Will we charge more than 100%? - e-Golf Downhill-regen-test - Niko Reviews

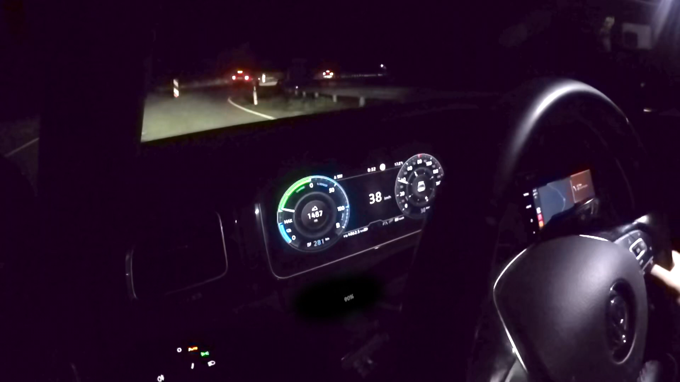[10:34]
limits as i'm definitely breaking a lot more with the mechanical brakes you can
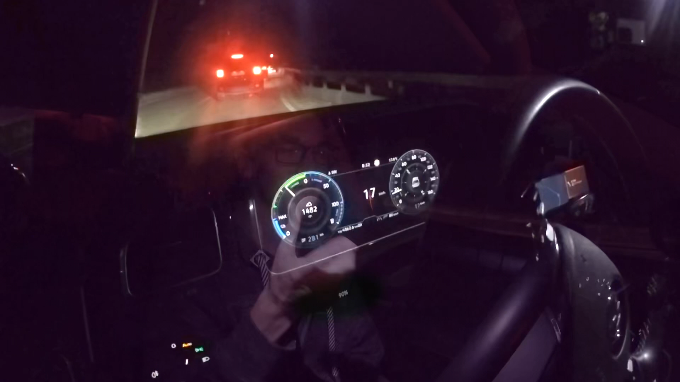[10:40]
feel the difference between the regen and mechanical brakes in the pedal while it's blending over it's like a weird thing to describe
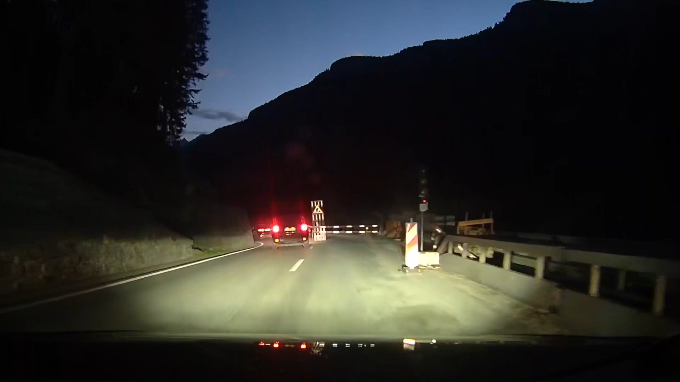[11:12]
those traffic lights 91 percent and a bit more to go to the 100 we are down about 900 meters right now so we should be at 100
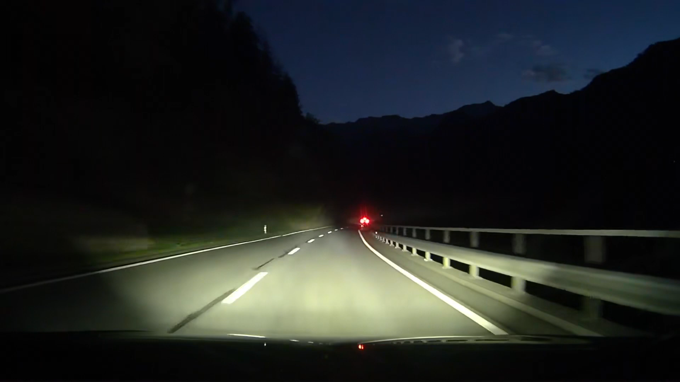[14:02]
also did i mention before how much i love those dynamic high beam assists functions that my car has it's it's so awesome i just love it can't describe it any differently so i'm completely regenning and i didn't make it down to the 60 kilometers per hour that the new limit was because regen just limited still